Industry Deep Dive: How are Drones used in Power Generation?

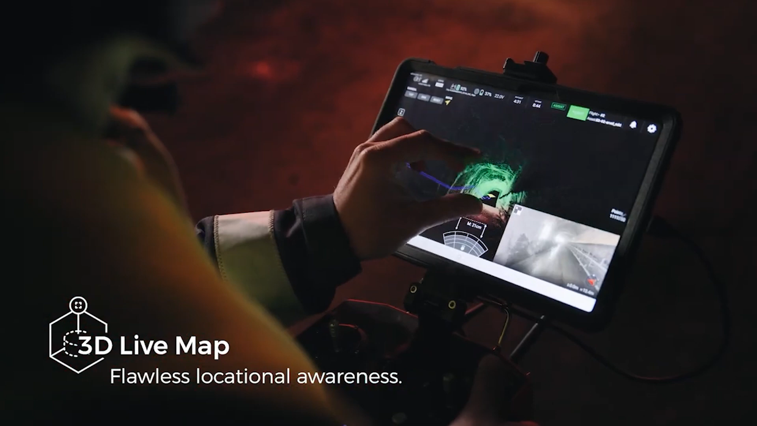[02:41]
the 3d view and navigate using a 3d model instead of just relying on the camera.
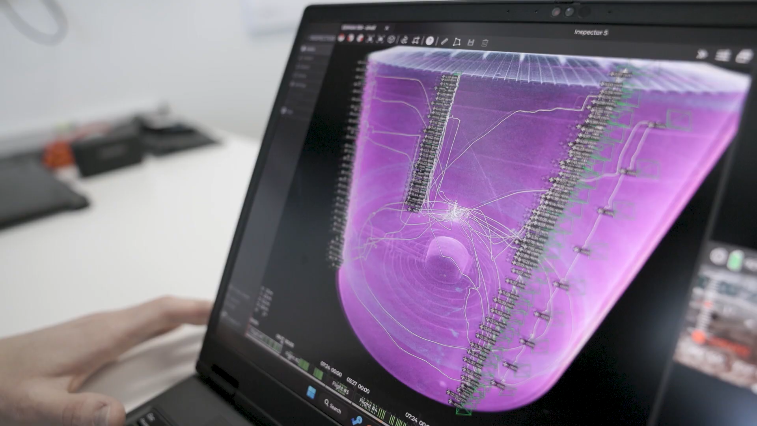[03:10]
The drone's unique design also comes along with specialized software for inspecting and analyzing the data you've captured. When you're looking at your results you can create 3d models of your assets and compare how they've changed over time.
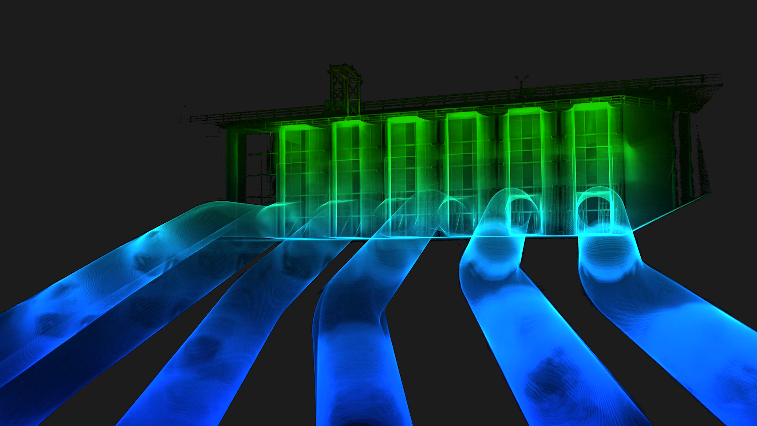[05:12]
Instead with the Elius 3 they were able to fly through the entire structure and complete a visual inspection. The project took just two days rather than the typical 12 plus days that are required in scaffolding. This was an 84% reduction in inspection time and provided critical results quickly.